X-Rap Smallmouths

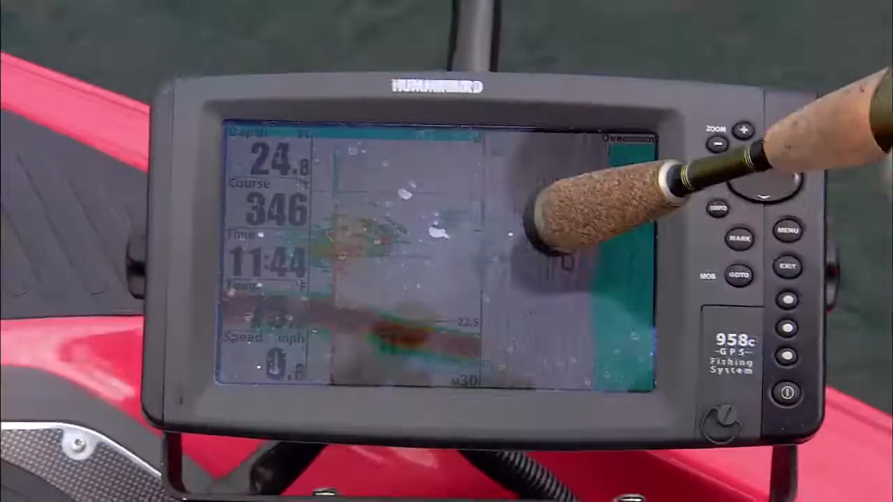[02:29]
This is what we're fishing on. We're fishing on this sharp drop in about 23, 26, 28 feet of water.
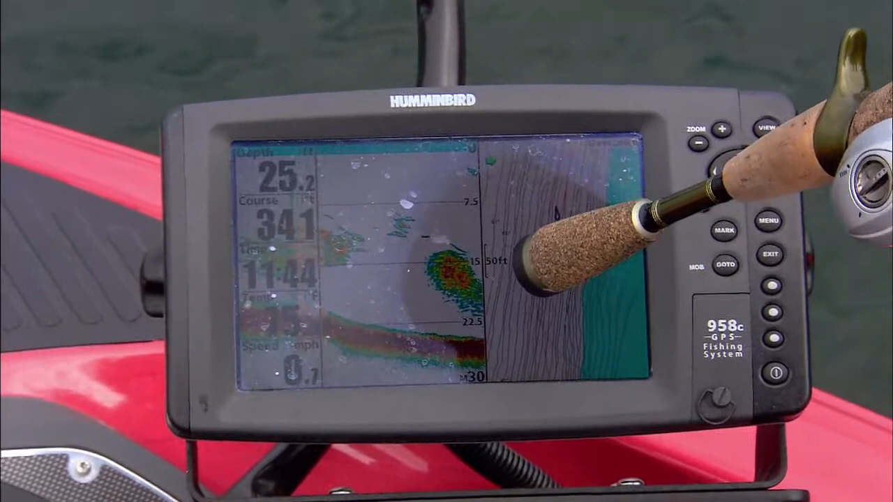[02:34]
On screen: depth 25.2 ft
We're marking a lot of bait. And look, folks, there is a cloud of smelt.
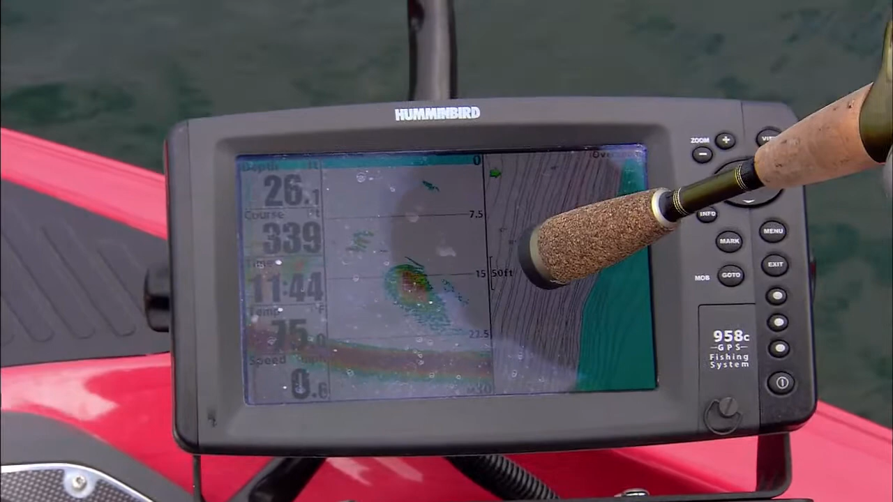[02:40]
That's exactly what small leaves feeding on smelt. They could be walleyes, too. We don't know. But we're catching smallmouth up on these sand sharp breaks.